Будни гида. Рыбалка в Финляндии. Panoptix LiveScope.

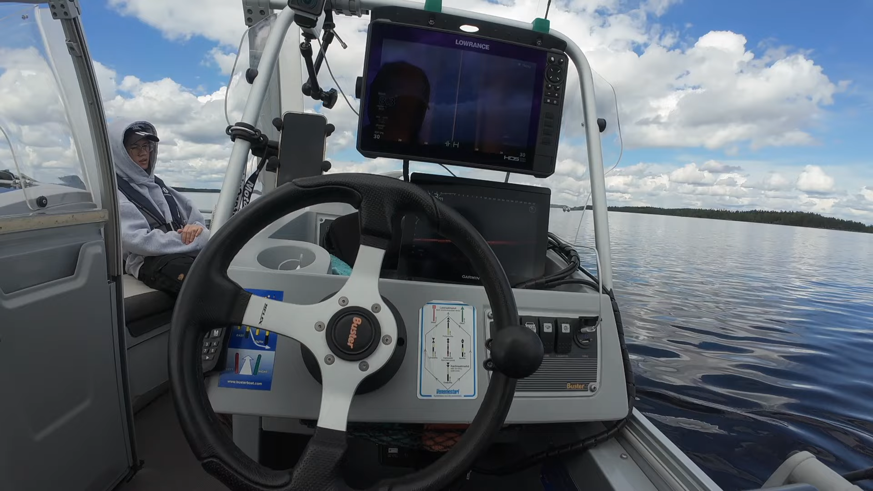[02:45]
я вижу хорошую рыбу прямо впереди тебя посмотри на экран рыба тут полно поэтому кидай просто по сторонам я тебе сейчас поставлю вот так вот где их больше получается чуть чуть левее где-то на 10 часов я поджигую пока в сторону покидаю позади увидел рыбу есть сошла
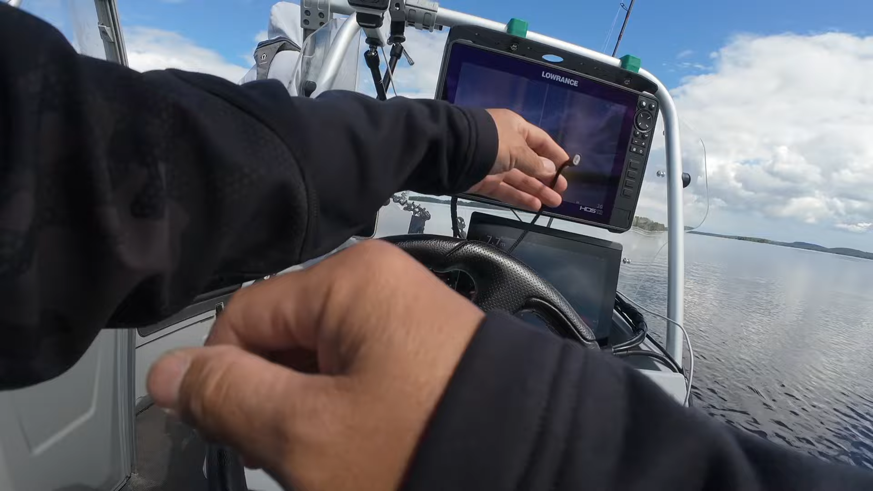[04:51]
так где там у нас красавцы вон там что-то вдалеке хорошо видно где-то на пол двенадцатого если
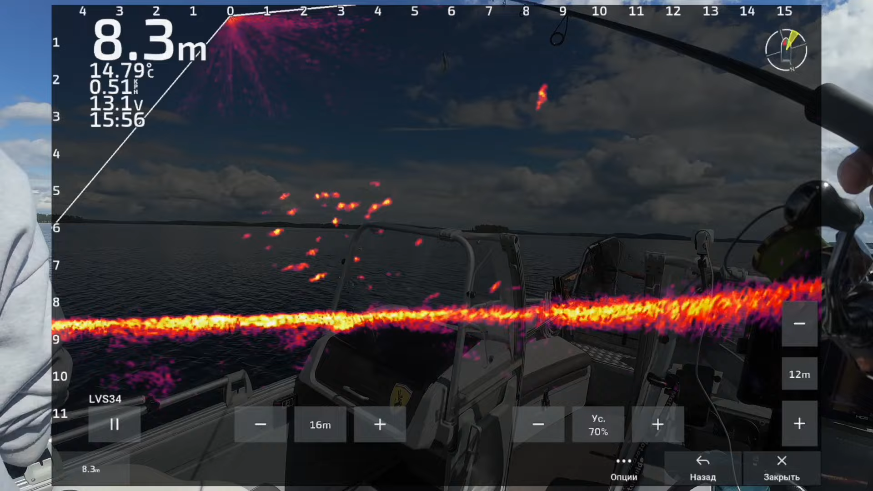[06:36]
On screen: depth 8.3 m, water 14.79°C
окунь похоже у это окуни блин доставай его а прям можешь так доставать
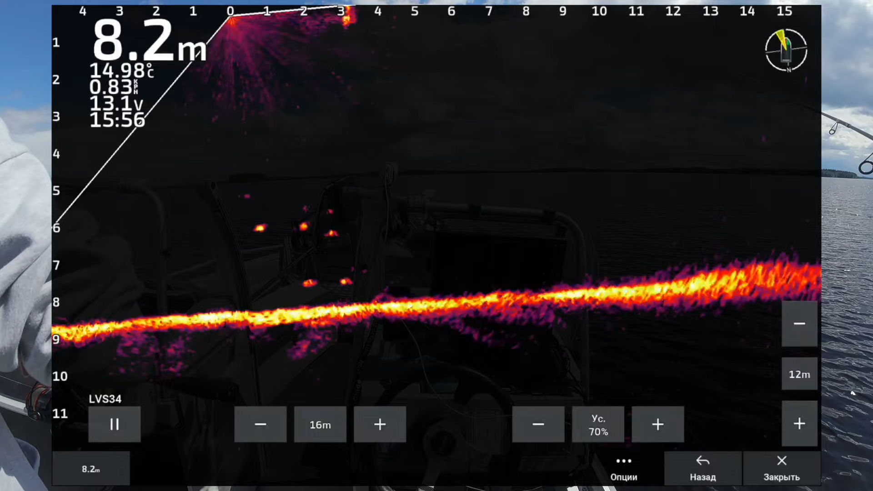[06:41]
On screen: depth 8.2 m
до палкой поднимать ну так сойдет если будешь слабину давать так
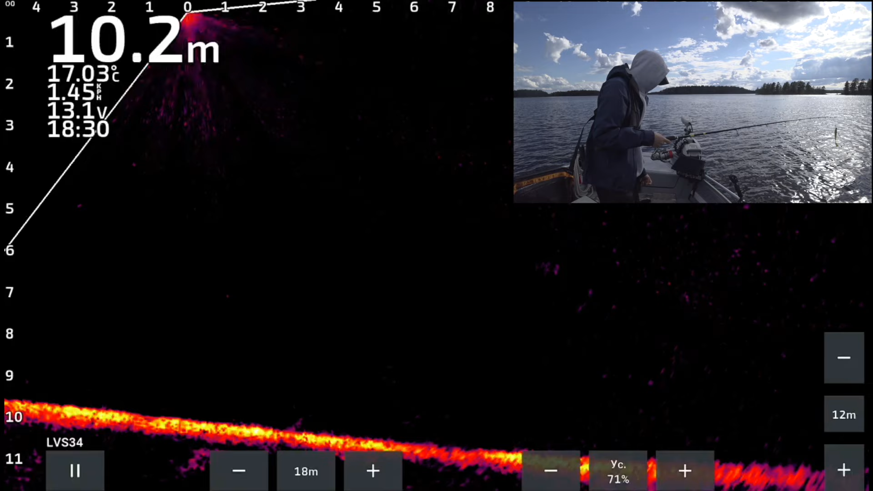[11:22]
On screen: depth 10.2 m, water 17.03°C
Щука и не громадная Но вот видишь Куда я свечу В пол воды мерцает 9-10 метров Это щука плывет Еще чуть-чуть поближе к ней Так, а теперь веди Веди, веди, веди, веди
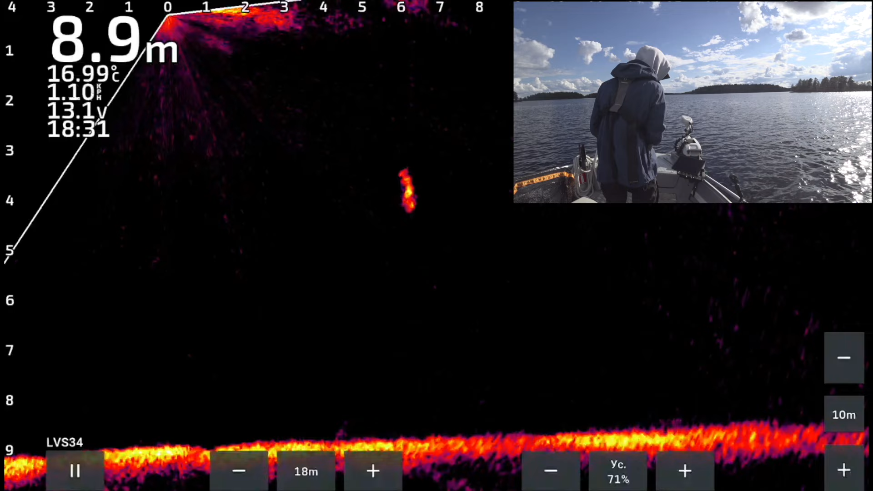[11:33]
On screen: depth 8.9 m, water 16.99°C
Кристиан, подсечку, если что Не забывай, хорошо Веди, веди, веди, веди, она может взять еще раз